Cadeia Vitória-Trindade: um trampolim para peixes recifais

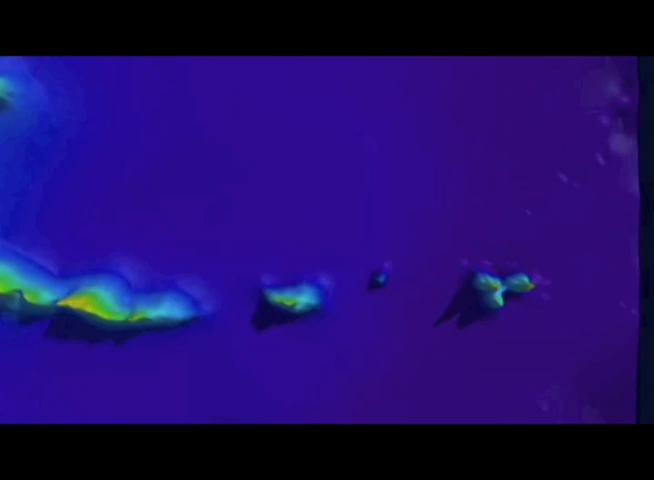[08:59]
Esse padrão nos diz que o Colúmbia é o último e talvez o principal trampolim
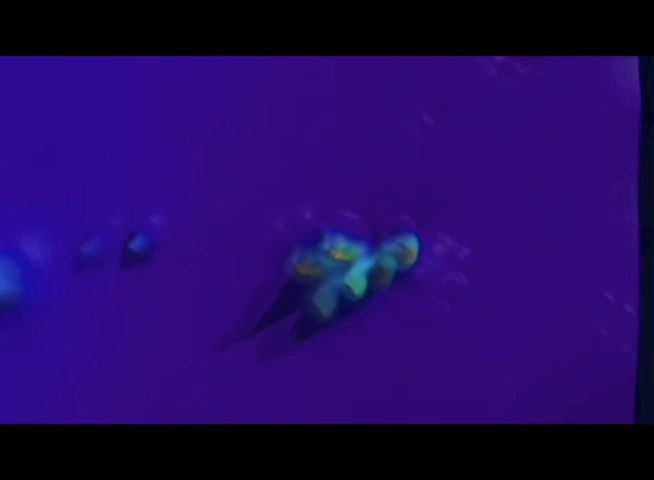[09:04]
para que espécies cujas larvas tenham baixa capacidade de dispersão pudessem chegar à Trindade.
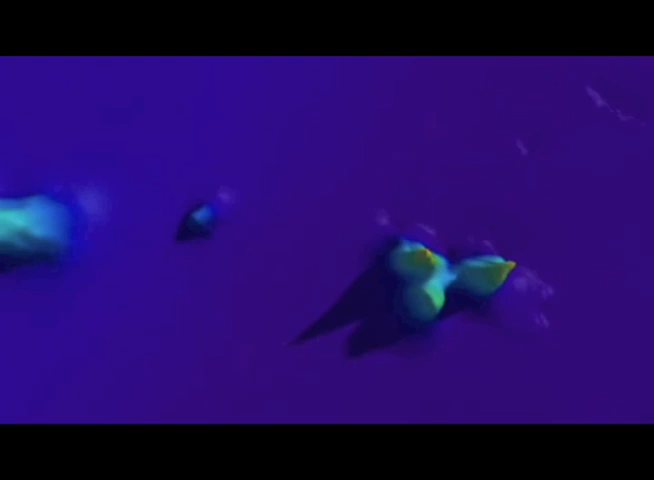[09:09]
Da mesma forma, ele permite que as linhagens evolutivas que surgem nas ilhas possam recolonizar os demais montes da cadeia Vitória Trindade,
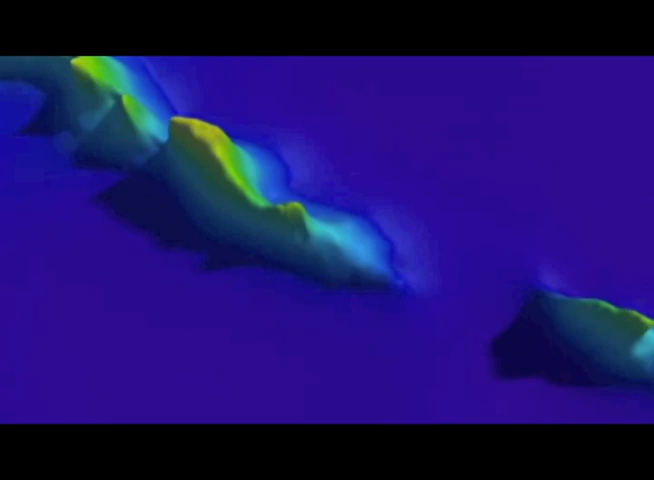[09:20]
sucessivamente até alcançarem a costa, aumentando assim a biodiversidade da região ao longo de centenas de milhares de anos.